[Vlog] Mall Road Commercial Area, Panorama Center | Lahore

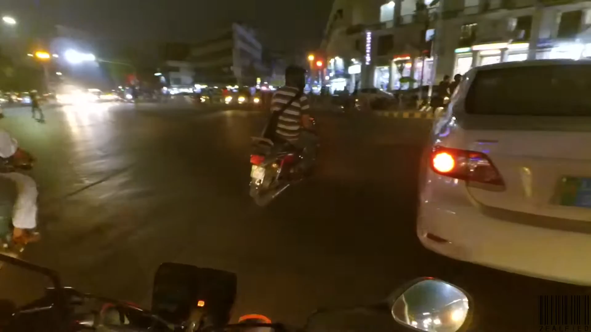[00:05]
अच्छा जी ये अब चल रहा है आप लोगों का माल रोड सारा ये
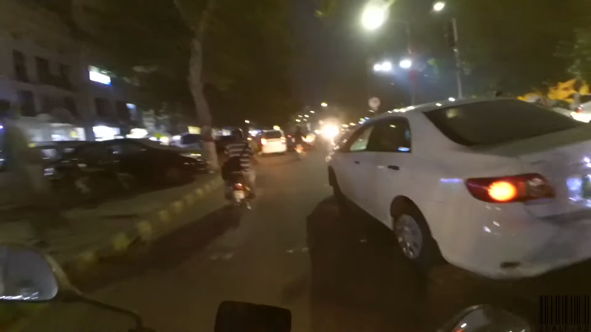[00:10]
माल रोड है और इदर से मैं लेफ्ट होने लगाऊं तो ये
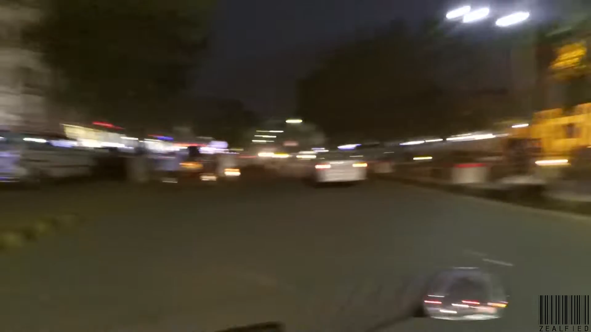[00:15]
आजेगी आपकी मार्किट जो कमर्शल एरिया माल रोड के लेफ्ट और राइट साइट
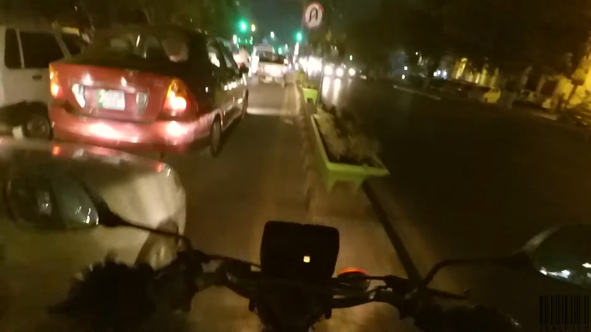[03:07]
तो इस वाली मार्केट से उस वाली मार्केट का बुरा हाल है अभी चलके देखते हैं आप लोगो खुदी हम राजा हो जोगा
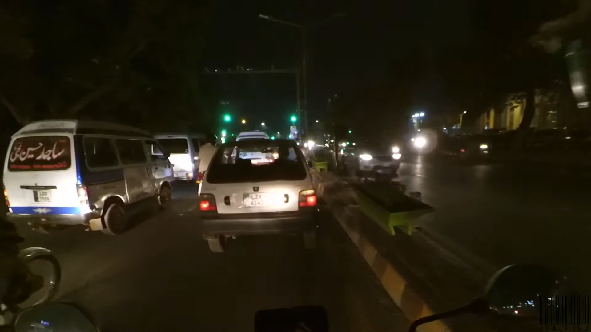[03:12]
बार आल ये आगे हमारा आगे चेरिंग आफ इदर से हम जूटन लेंगे और उस तरफ निकल जाएंगे